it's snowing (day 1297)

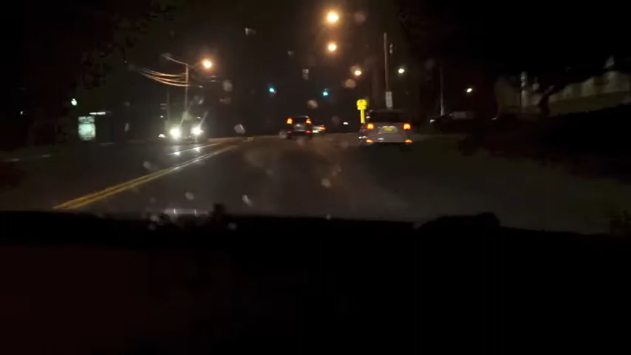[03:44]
Oh, it's snowing! It's so weird, because it's like clear skies over there, and we just had the one snow cloud above us. It said, you want to see a bit of snow, Ash? I'll do it for you, because it snowed this afternoon, and Ash and I missed it. Are you on the other... It's like little ones here and there. Yeah. I just saw the, um, the jocks on the front thing.
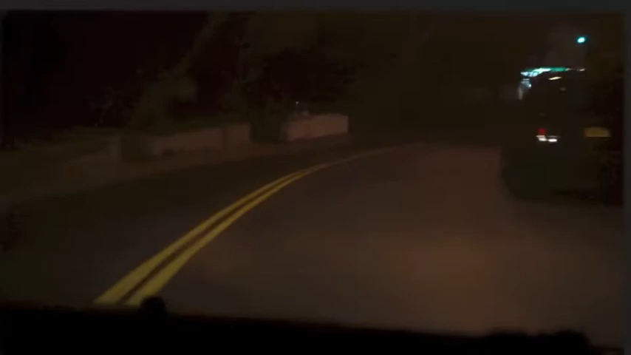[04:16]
I was like... Look, it's snowing!